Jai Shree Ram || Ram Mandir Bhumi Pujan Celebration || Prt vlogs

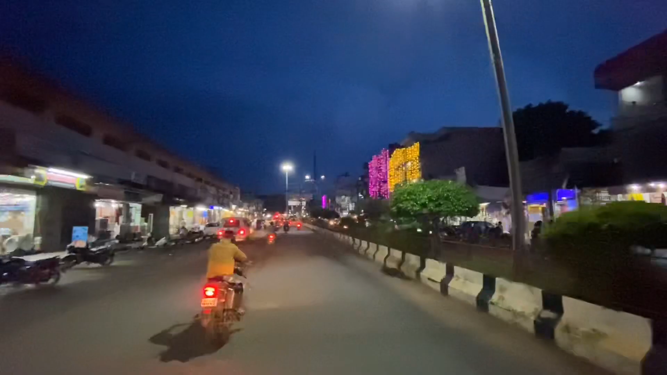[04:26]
तब आ चुके हैं अपन गांधी चौक पर और इधर पे भी पूरी बिल्डिंगें सज चुकी हैं, पूरा चौराहा बेहतरीन टाइप से सजा हुआ है,
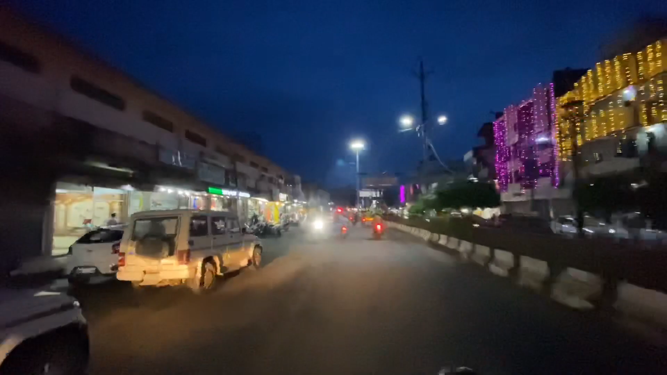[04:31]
पूरे झंडे झंडे लगे हुए हैं और प्रशासन भी अपने यहाँ अच्छी खासी दिख रही है, पुलिस है। तो गाइस आज बहुत ही बड़ा त्यौहार है अपन लोगों के लिए। तो गाइस अब अपन चलते हैं घर के पास ही घर।